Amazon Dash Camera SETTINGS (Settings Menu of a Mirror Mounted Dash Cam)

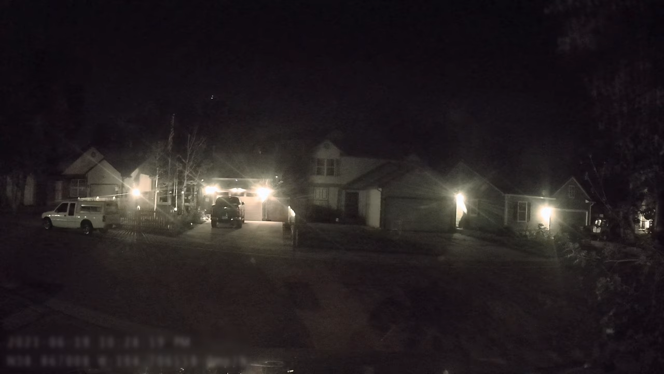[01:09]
Normally the dash cam records 30 frames per second. When you enable time lapse function the camera will continue recording like normal when you're driving.